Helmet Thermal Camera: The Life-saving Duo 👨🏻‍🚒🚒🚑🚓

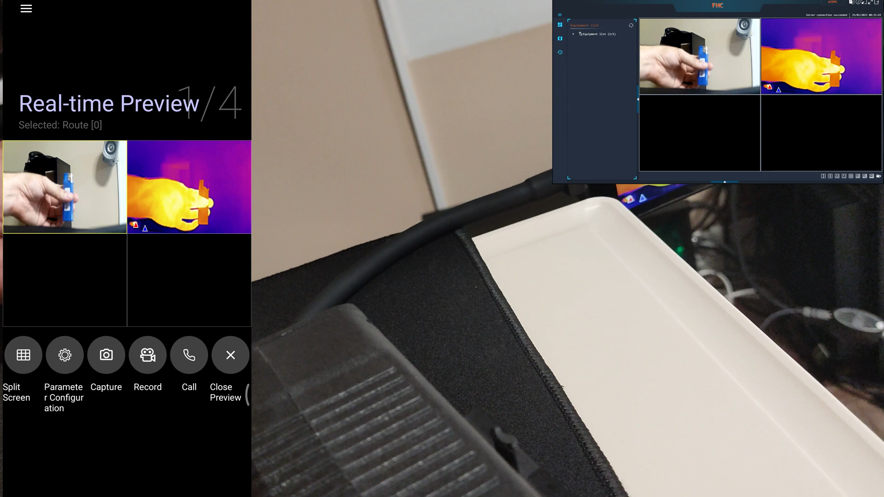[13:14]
if it sees that temperature range anywhere, it's going to trigger an alarm, so basically you can set it up for 200-100 cells use if you want,
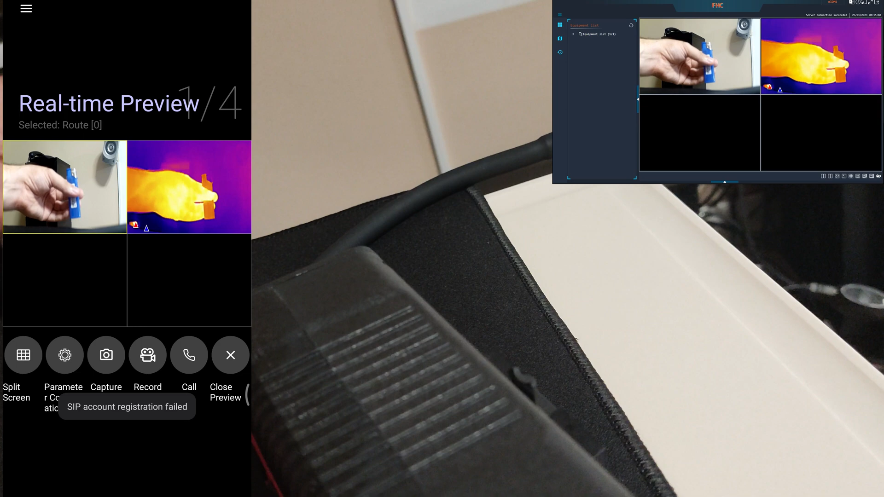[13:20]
and it will trigger any fire stores, for example, during an operation. So let's see.
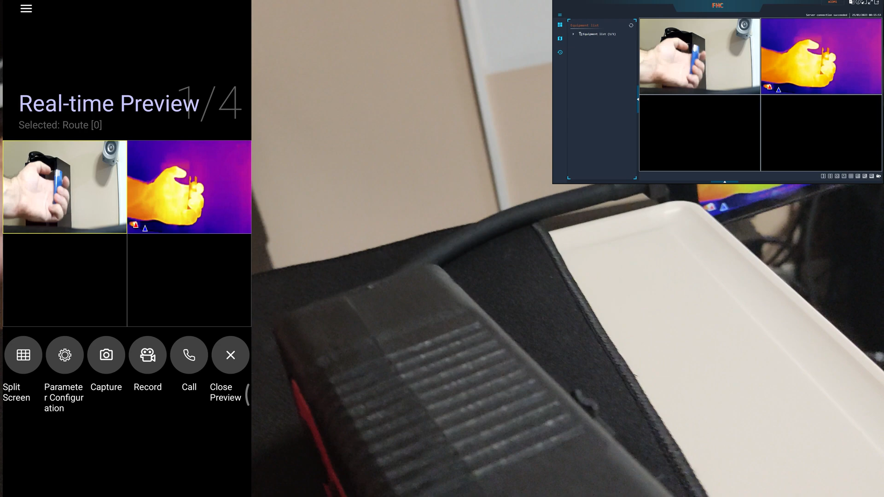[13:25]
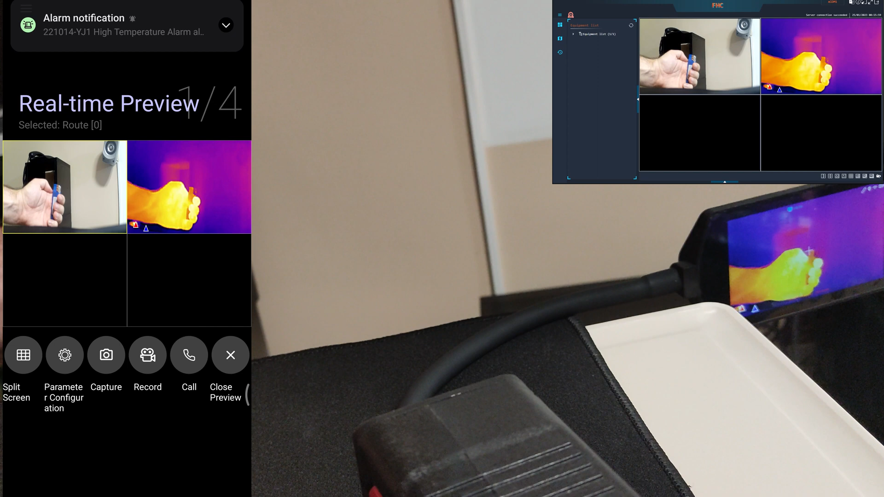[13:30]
As you can see, it automatically immediately triggers the alarm.
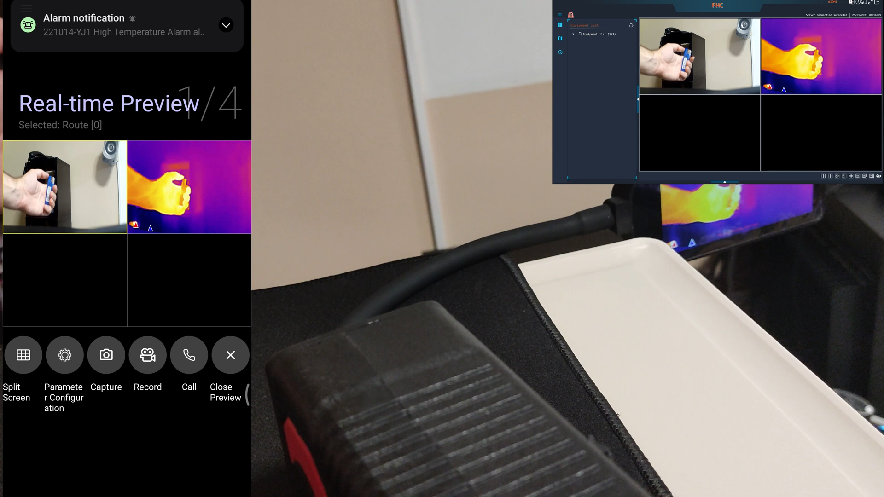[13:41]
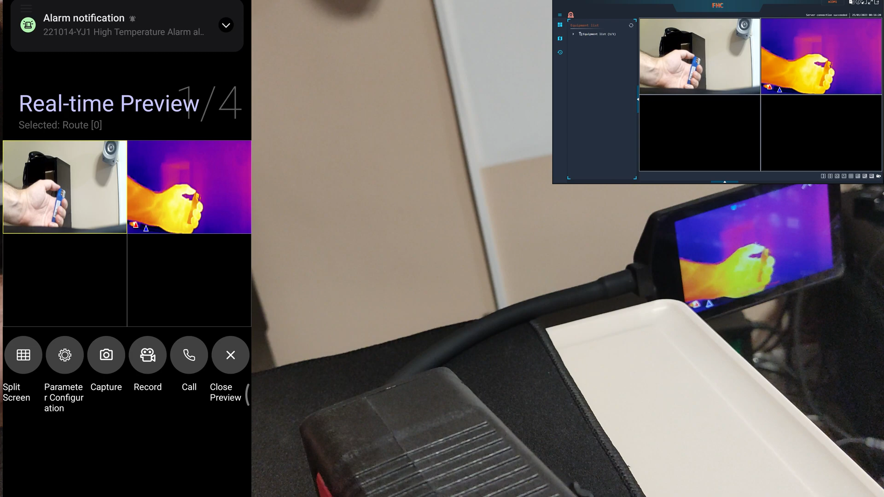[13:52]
Now if you take a closer look, you can see the oxygen level in the environment, the carbon monoxide and the methane level.
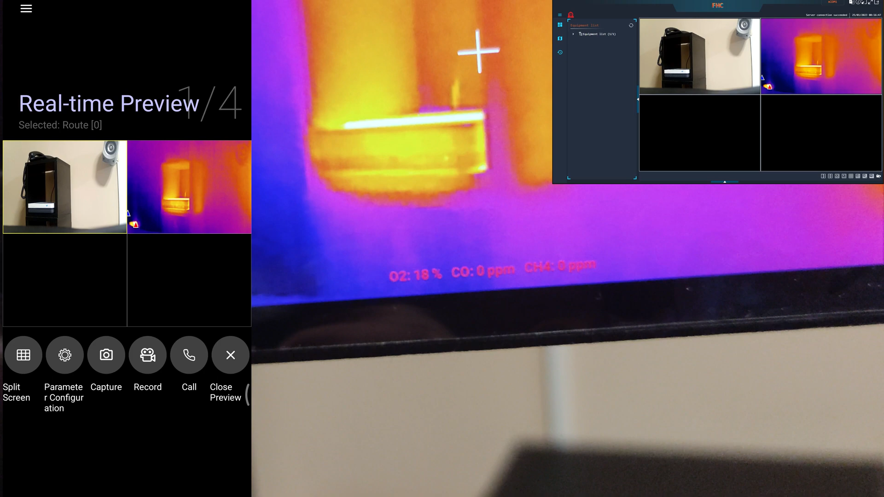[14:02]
Now I don't have enough propane gas burning source here to trigger the carbon monoxide alert, but I have an idea for the methane.
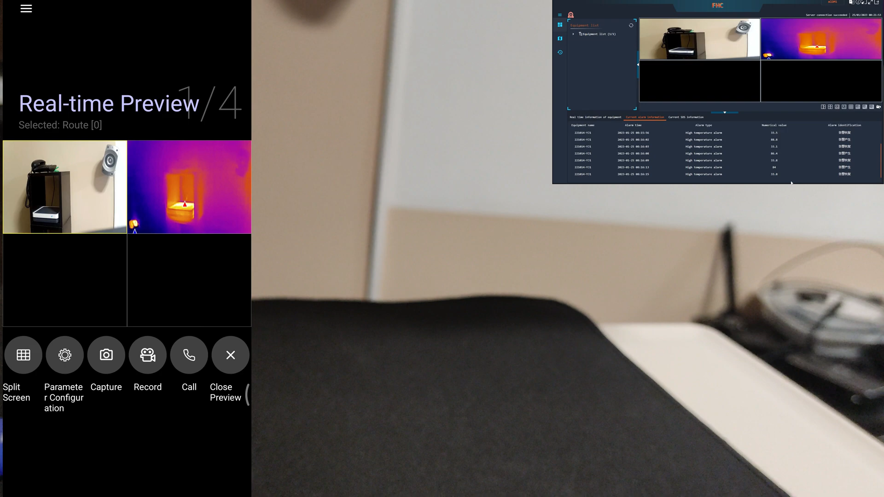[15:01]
So now if I scroll down in the list of alarms, you can see all the previous high temperature alarms, and you can see there the methane gas was 406 parts per million. I don't know if it's a lot or not, but it triggered, so it works. Now there is not so many other things, because the software is very simple and very easy to use.
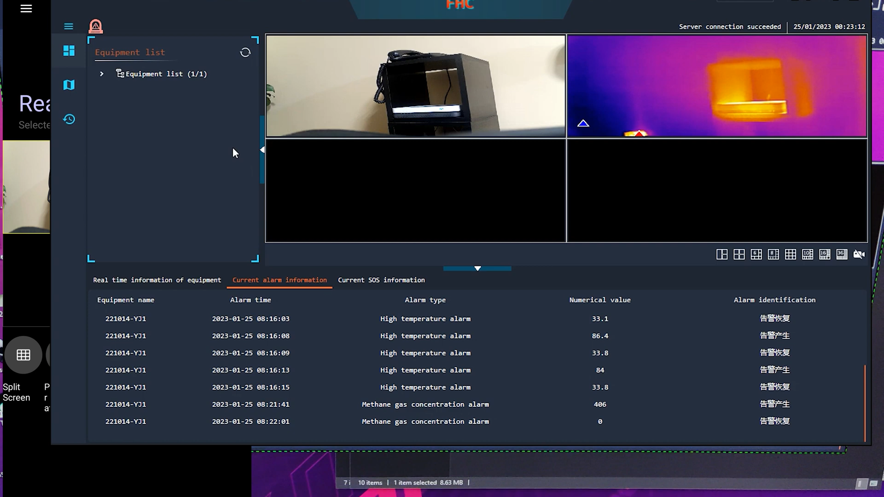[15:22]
Other than for example I can mention the maps,
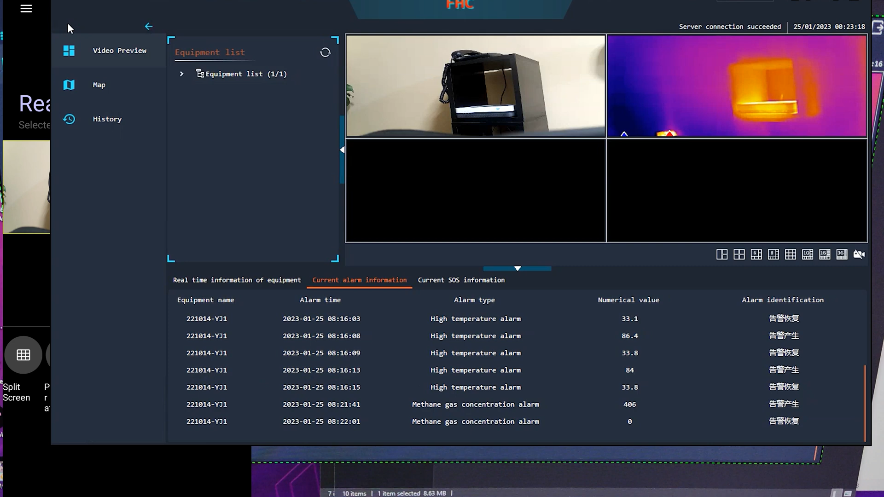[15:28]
where a dispatch can track you, where are you at,
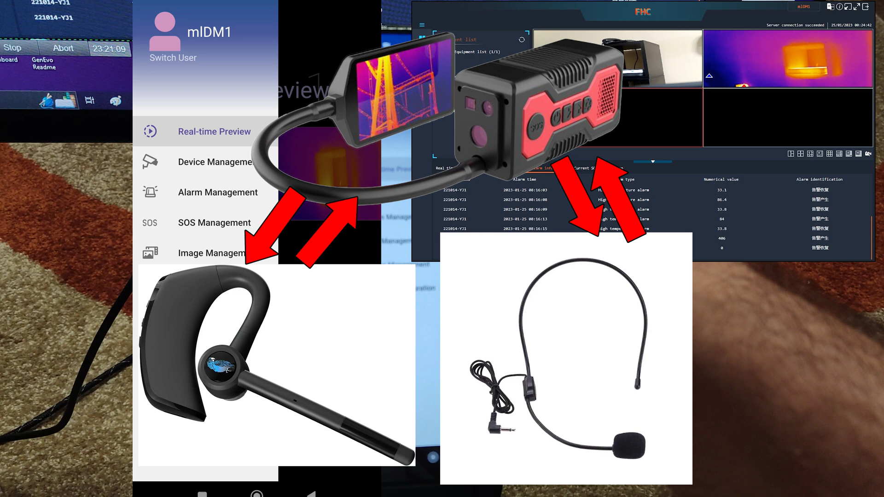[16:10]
And there is a lot of other options inside the menu, you can check the previous alarms as well, there as well, you can see there was my gas alarm test,
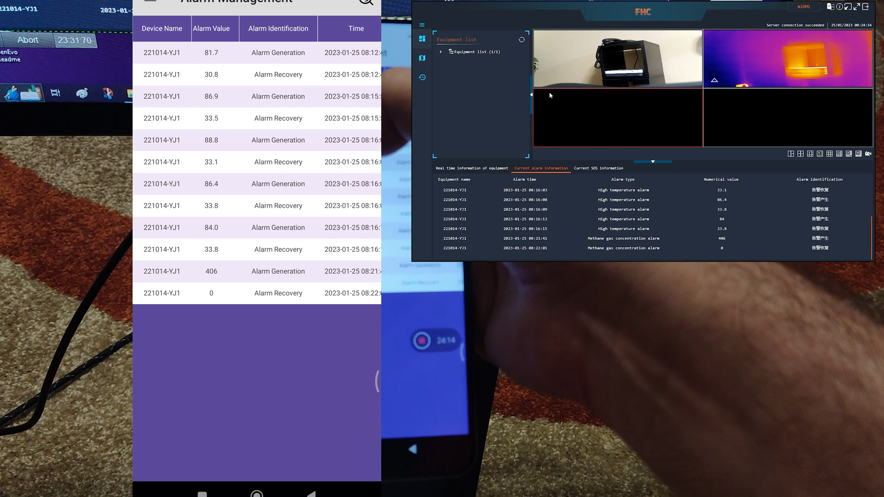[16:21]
and the fire test, the exact dates, and temperatures and quantities of gases.
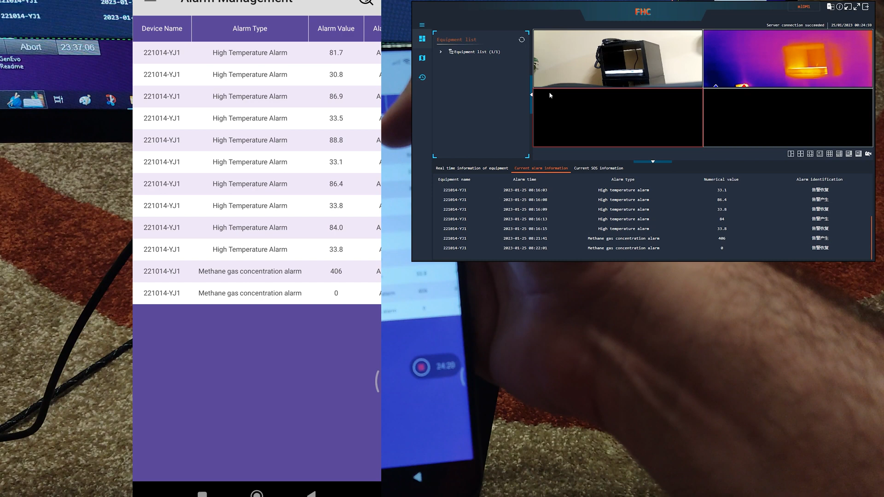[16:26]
So, everything is very nice and detailed.
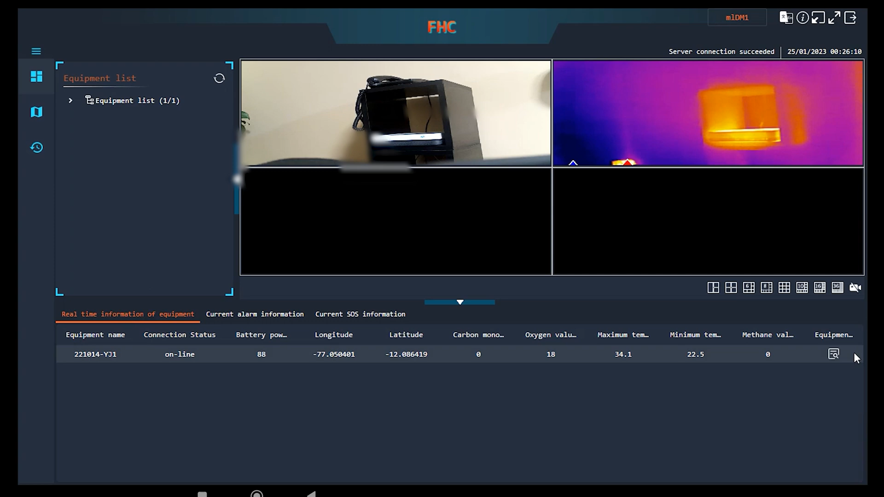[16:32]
A few more things to mention about the software, inside the equipment information menu, you can find all kind of networking information,